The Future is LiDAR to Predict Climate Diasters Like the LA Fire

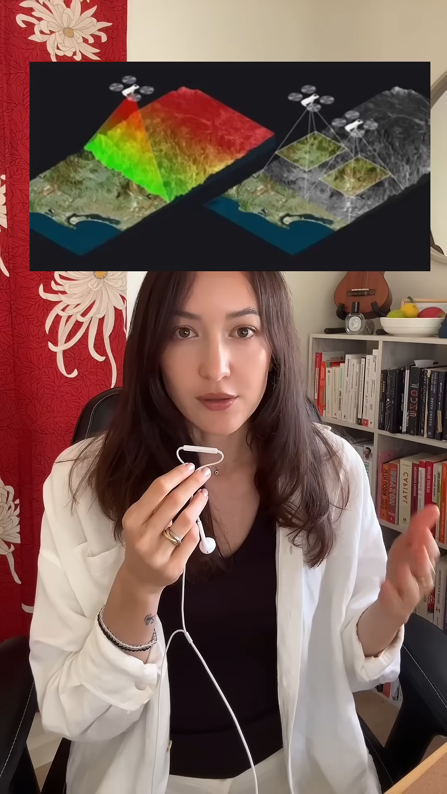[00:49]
Researchers flew LIDAR missions immediately after containment. Then they compared it with the 2016 data to
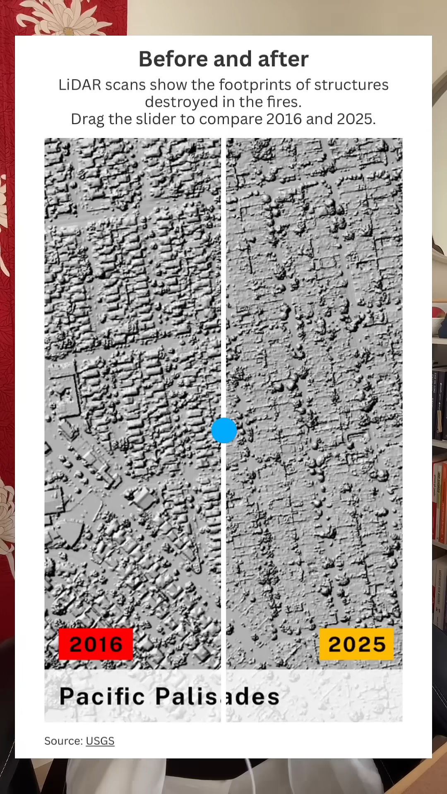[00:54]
create some really incredible visualizations of the impact. What makes LIDAR so helpful is it can reveal the cascading disaster effects that satellites miss. Fault line shifts from earthquakes, volcanic surface changes, mudslides and debris flows after fires strip hillsides,
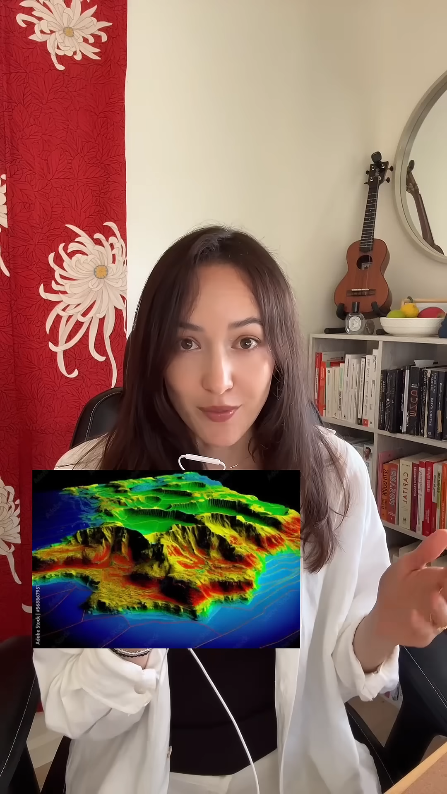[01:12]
precise vegetation loss leading to future landslide risks, and more. What's currently happening is like a reactive disaster assessment.